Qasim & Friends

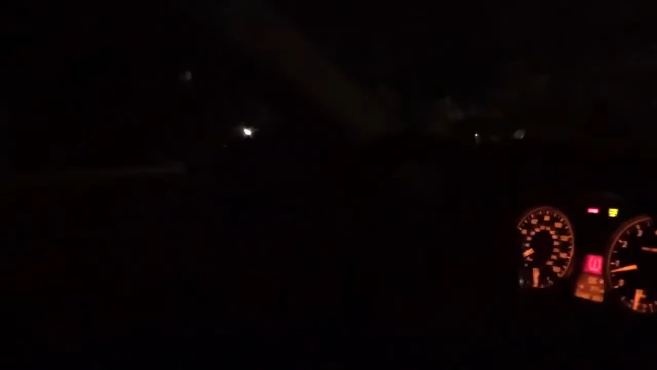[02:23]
we're very, look, look both ways, look both ways, and then floored it, what, yeah, kitties, this is responsible driving, with Ali, we're hooey,
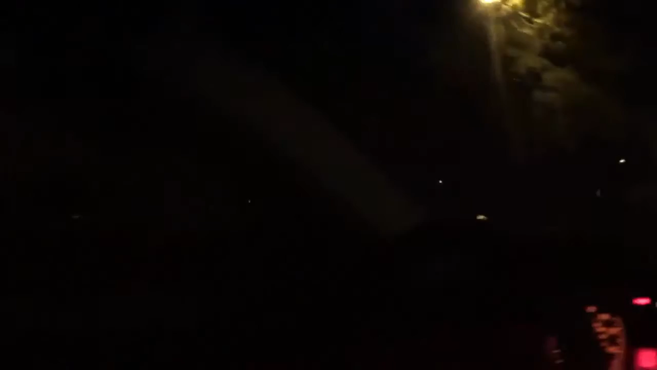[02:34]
see, we're doing the right thing, we're stopping at stoplight,
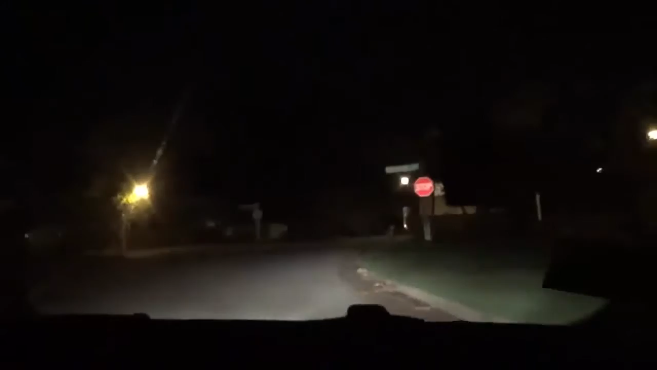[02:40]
you're turning, You just start driving, yeah, you just drive, in your Florida, Virgil's world, yeah, ooh, wall,